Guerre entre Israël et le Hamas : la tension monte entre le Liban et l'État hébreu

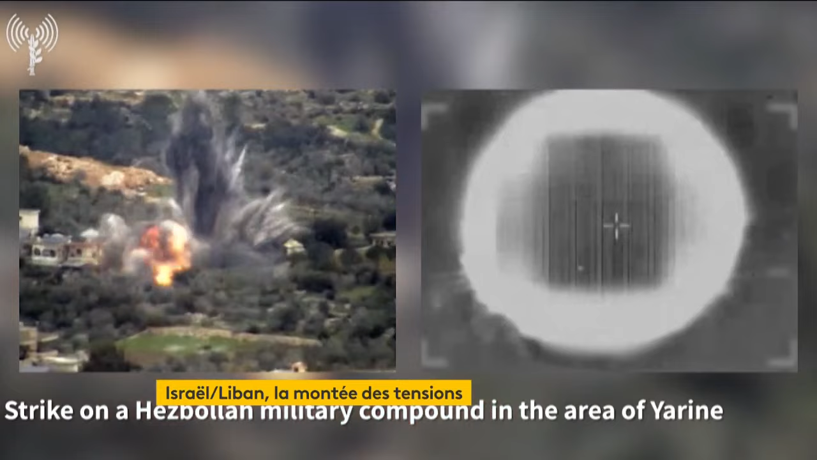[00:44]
L'armée israélienne diffuse aujourd'hui ces images de tirs visant des cibles du Hezbollah.